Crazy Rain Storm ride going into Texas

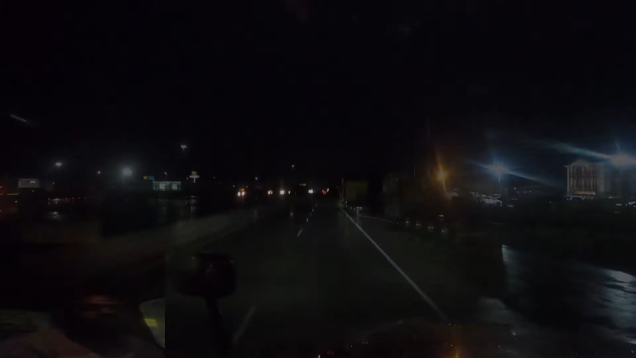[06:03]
I'm in 910 West. I'm going to a town called KD, Texas, which is a small town in Houston. And I'm an hour and a half away to my destination. And as you guys can see, it's pitch black. Can't really see anything. I don't know why they don't have lights on these highways, on these freeways. I mean, it would have been nice if they put some lights, you know,